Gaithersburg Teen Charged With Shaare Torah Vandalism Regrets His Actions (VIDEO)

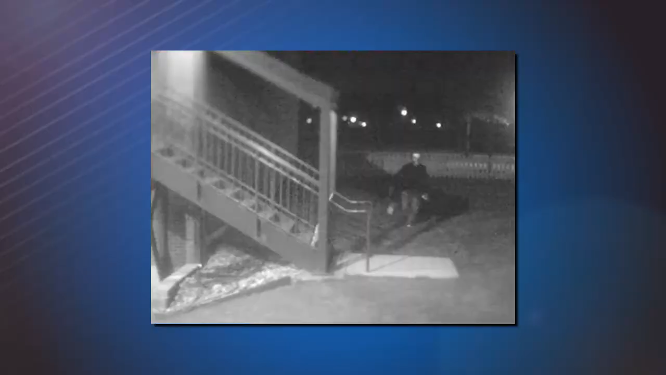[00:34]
The surveillance video helped lead police to Espinosa-Caranza. It shows him allegedly spray-painting swastikas,